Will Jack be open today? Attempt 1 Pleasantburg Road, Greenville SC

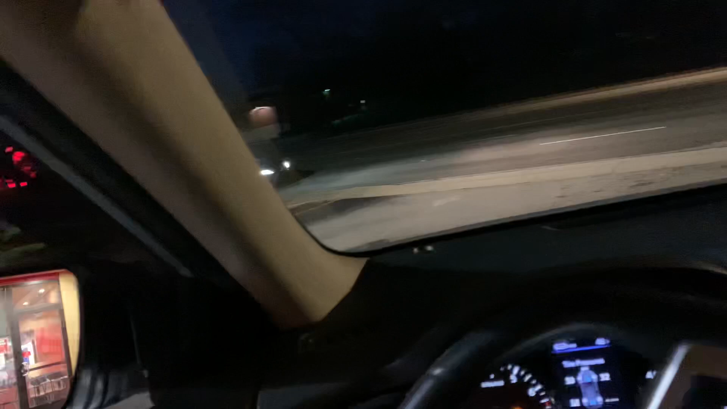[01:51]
it's been so long and so many people have come to this store and not been served that I think the people have given up trying and I don't see a line.
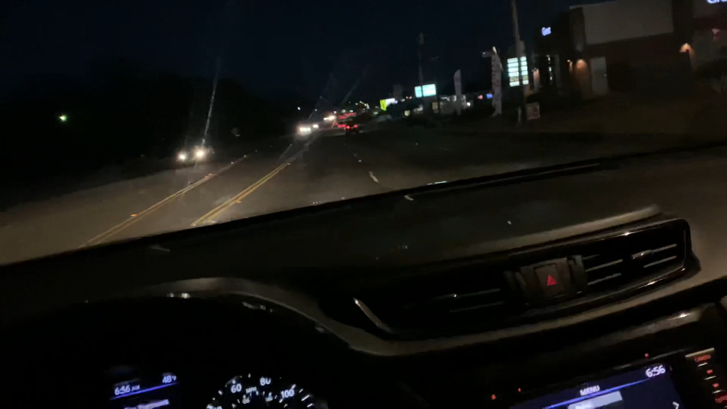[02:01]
It used to be there was a big line there in the mornings and they've just not been able to function. I mean, this is morning. It is five minutes till seven. I mean, if people on a Friday and they were, you know,
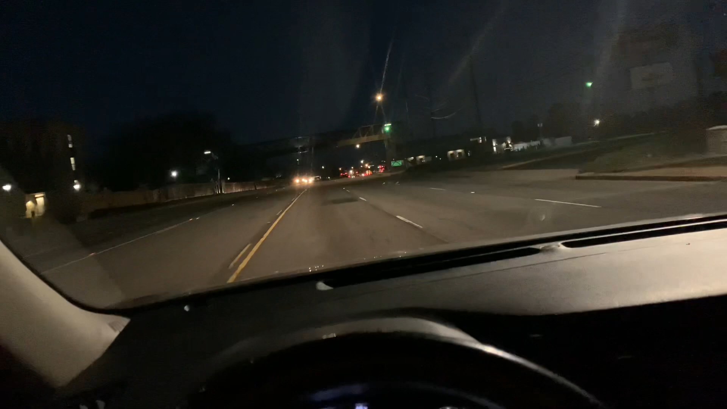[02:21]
I'm just, I'm afraid we're going to lose that store just because even if they get people back in there working, is anybody going to try to see if they're open?